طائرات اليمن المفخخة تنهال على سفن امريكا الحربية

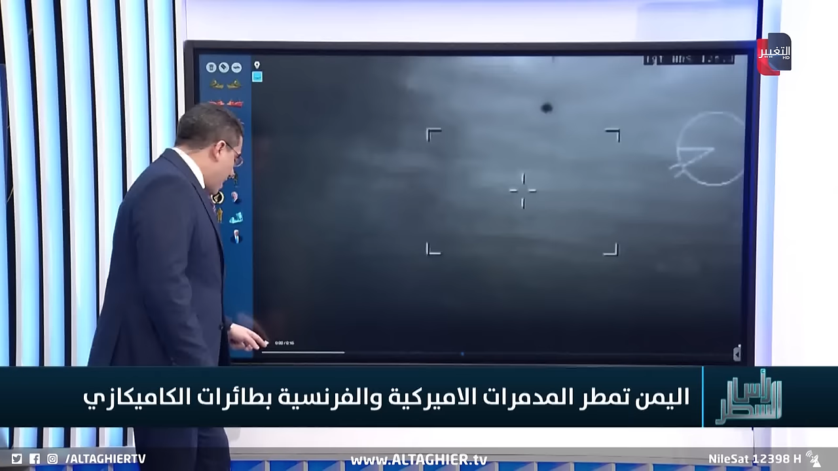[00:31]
HMS Richmond وهي تقوم بعملية التصدي لاحدى الطائرات المسيرة الخاصة بجماعة الحوثي وتمكنت من التصدي لها بهذا الشكل الذي تلاحظونه الان تصدي ناجح للغاية ولكن مباشرة بعد التصدي تلاحظ ان الطائرة المسيرة هبطت او نزلت في المياه مما يوضح ان هذه الطائرة المسيرة كانت قريبة للغاية من المدمرة البريطانية وجزء من هذه الاستهدافات جزء مهم منها هو يبحث عن استهداف